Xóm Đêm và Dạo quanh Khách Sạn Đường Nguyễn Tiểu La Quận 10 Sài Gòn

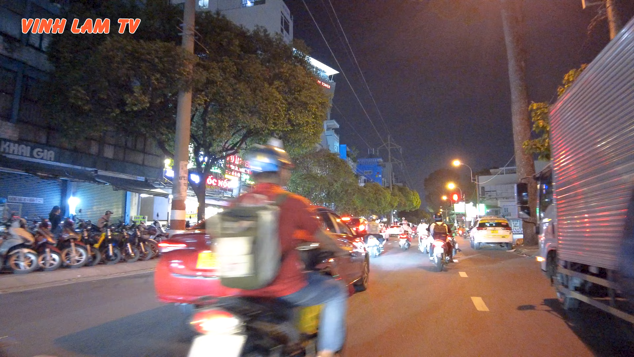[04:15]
Buổi tối đạp xe lòng vòng ở các con đường thì rất là thích ha. Bên đây có quán ốc, có ốc nóc. Ủa đông ghê không? Nói chung cũng có quán đông, quán vắng. Nhưng mà con đường này bên đây thấy sao quán đông nhiều hơn á.
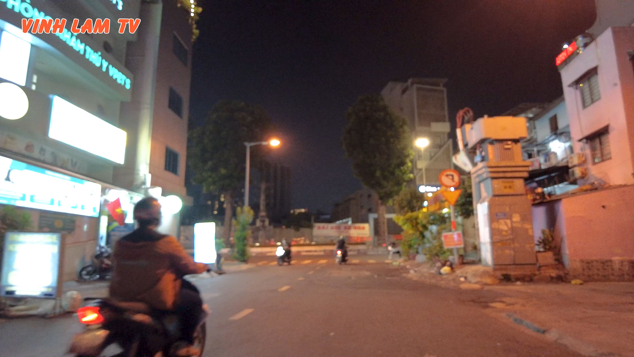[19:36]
Ở đây có hẻm để thông ra Nguyễn Tri Phương.